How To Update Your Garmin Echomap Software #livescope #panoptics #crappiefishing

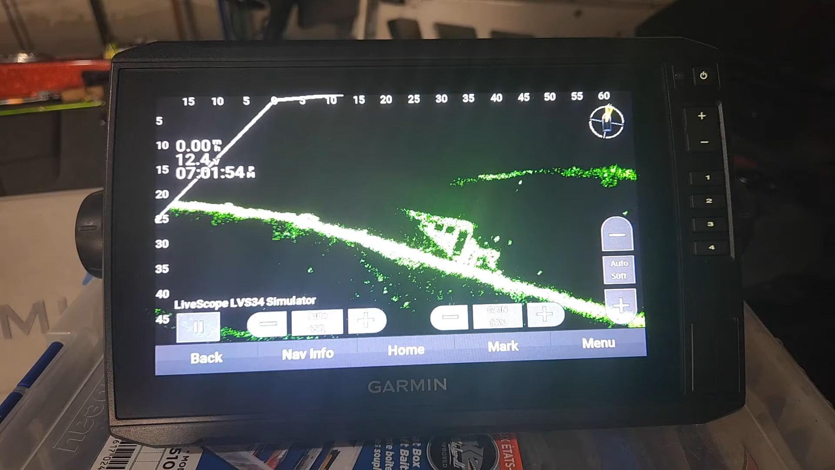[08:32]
It's hard to tell what's actually changed in this update in simulator mode. I won't really know until I get out on the water. It's showing LVS34 simulator, and I actually have an LVS32.
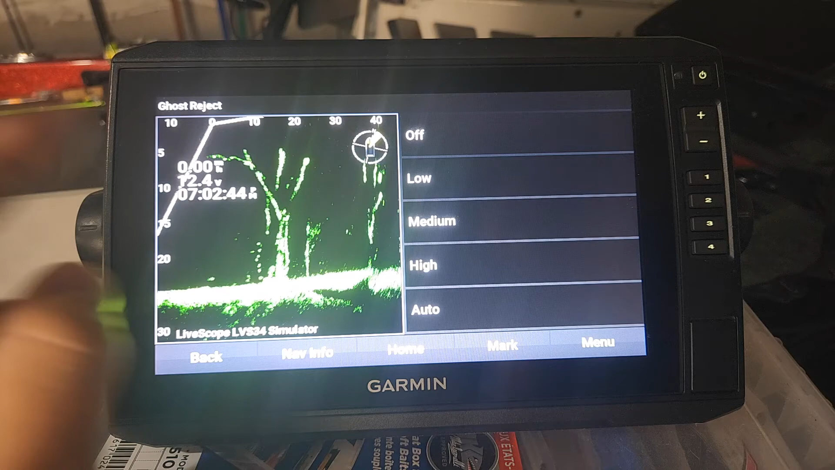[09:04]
So it defaulted everything from what I had it before. I usually keep my Ghost Reject down on low or off.
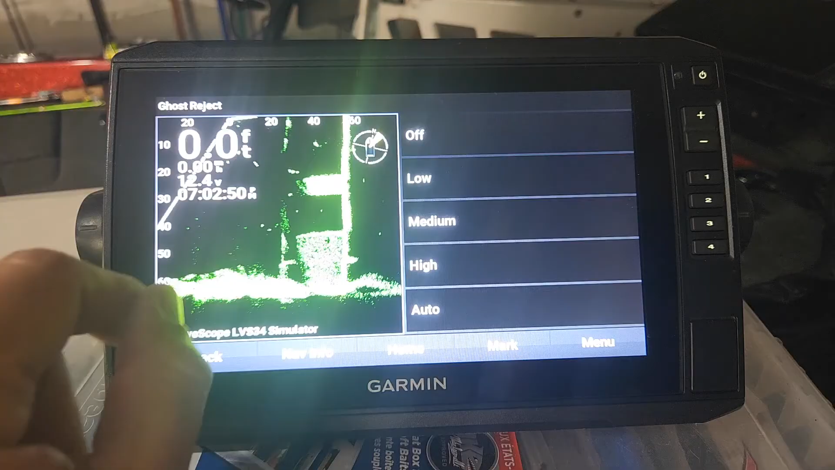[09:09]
I'll see if this update made any enhancements to that to where I may want to use Ghost Reject more. Noise Reject. That looks to be the same.
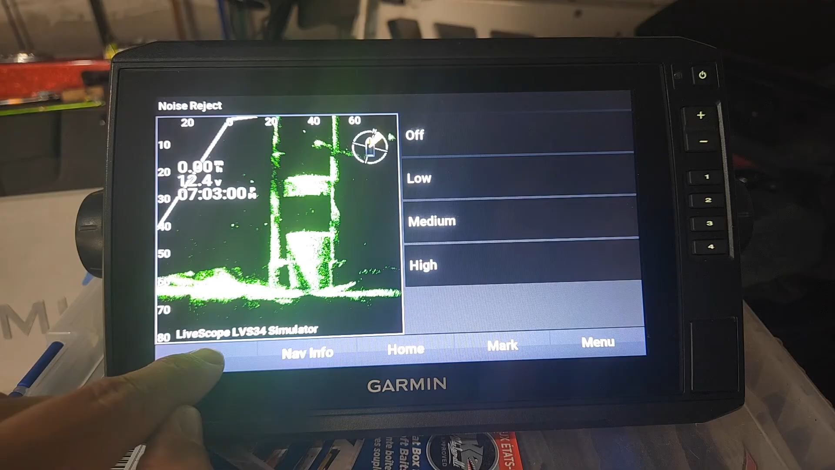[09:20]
See if there's any new color palettes.
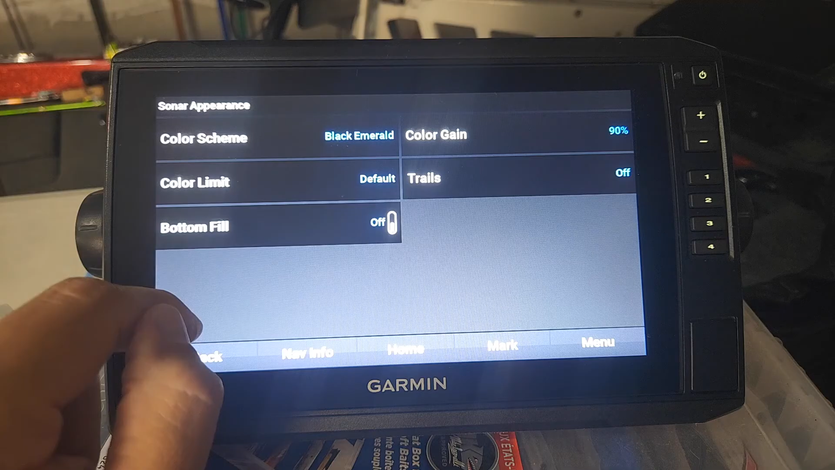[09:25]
It left my color gain at 90%, so that's good. I usually keep my color gain cranked up pretty high.
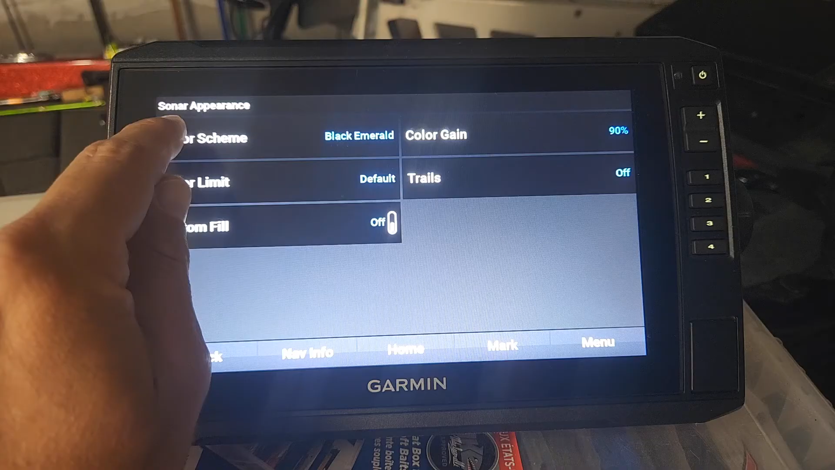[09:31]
Color schemes.
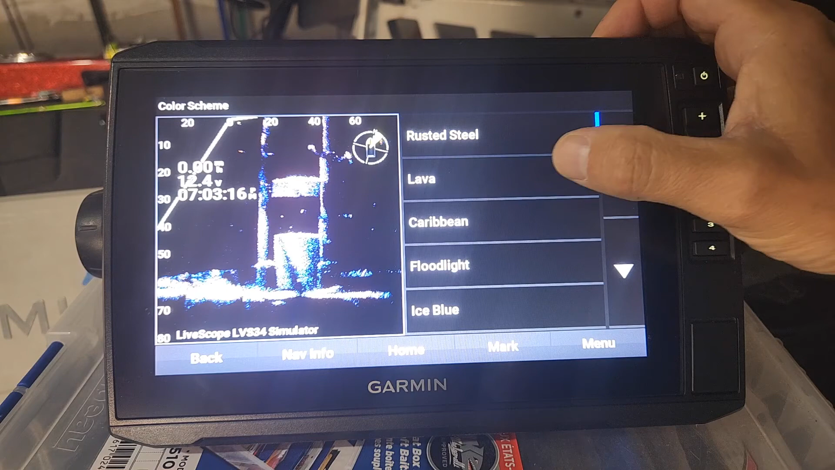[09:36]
I'm not seeing any new color schemes that I can recall.
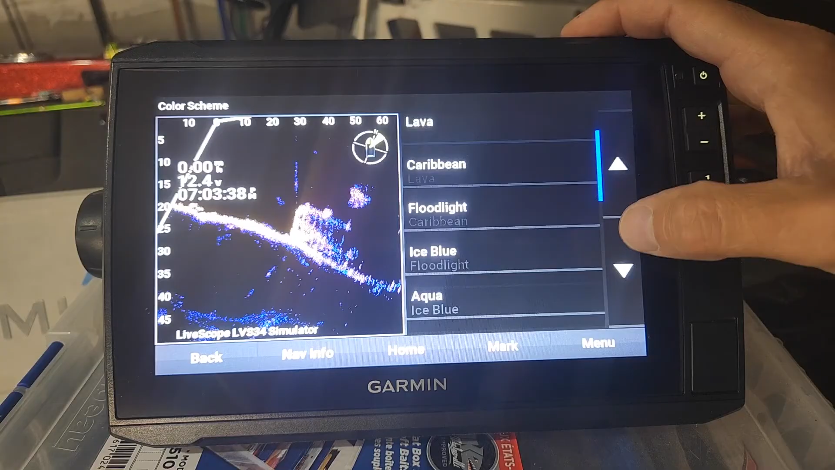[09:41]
I use Black Emerald a lot, so I'm just going to leave it on there.
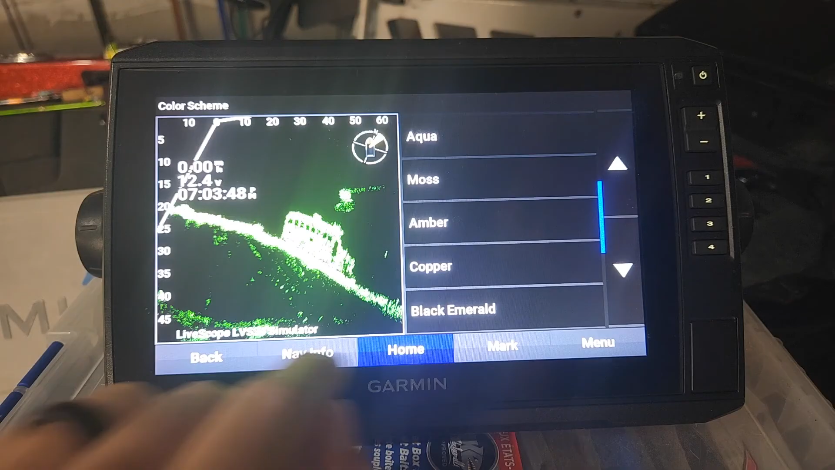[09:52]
So overall, I'm not noticing a whole lot in the way of changes. I'll have to go back through and read the notes to see what's changed from version 18 to this version 24.